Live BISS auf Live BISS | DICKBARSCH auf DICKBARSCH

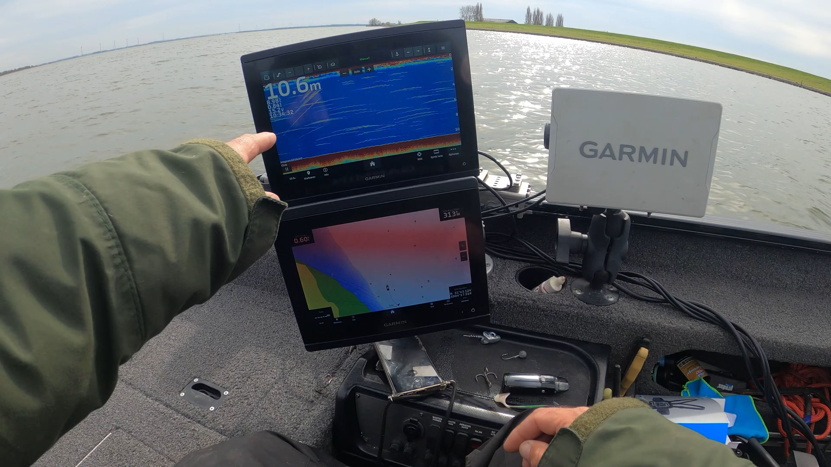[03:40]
On screen: depth 10.6 m
Hier haben wir das 8410 GPS-Map. Da seht ihr, ich bin recht ufernah. Da drüben am Ufer werde ich jetzt auch angeln. Ich bin extra noch nicht dran gefahren, weil ich auch nicht die Fische verscheuchen möchte. So, jetzt gehen wir mal auf Gezeiten. Ich habe jetzt bis 14 Uhr auf jeden Fall gute 3,5 Stunden Zeit, bis das Wasser unten ist.
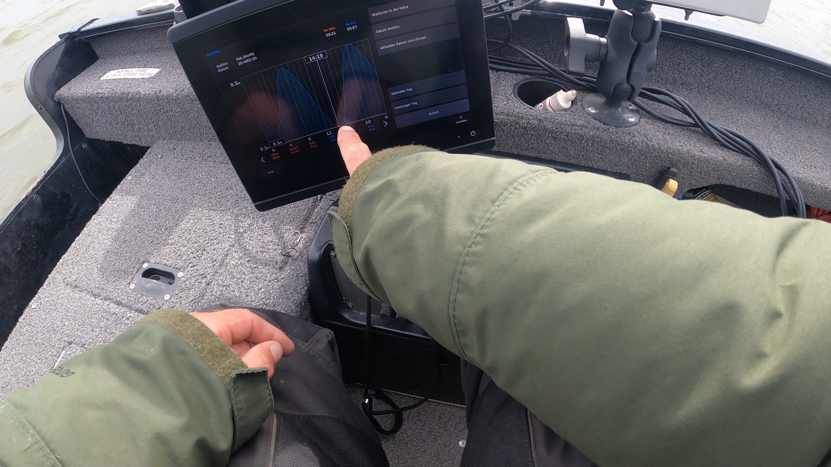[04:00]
Dann wird es ein bisschen lau. Da werde ich ein kleines Päuschen machen und dann steigt es wieder. Ja, und ich werde so bis 17 Uhr, 18 Uhr, wenn es richtig knallt, hier bleiben. Und vielleicht gehe ich gleich noch eine Runde pelagisch an. Das müssen wir mal schauen. Aber den Plotter mache ich jetzt aus.
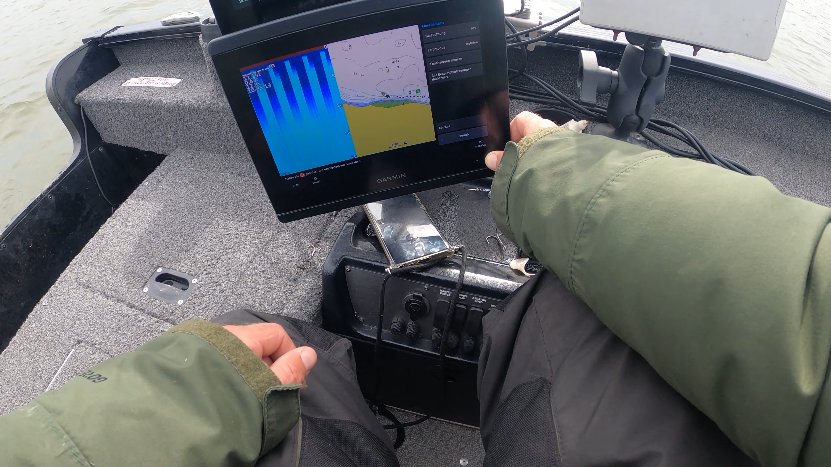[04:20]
Genau. Und jetzt mache ich die Köder startklar. Und die zeige ich euch gleich.
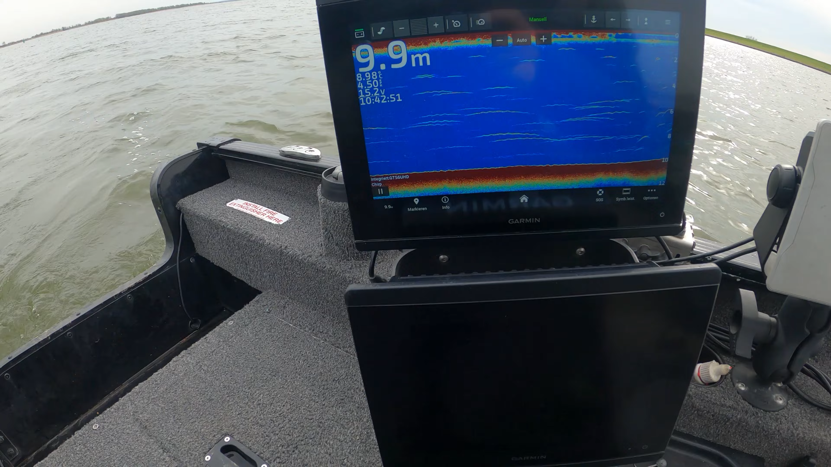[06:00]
On screen: depth 9.9 m
Ja, wie ihr seht, 10 Meter haben wir. Jetzt fahre ich näher ans Ufer ran.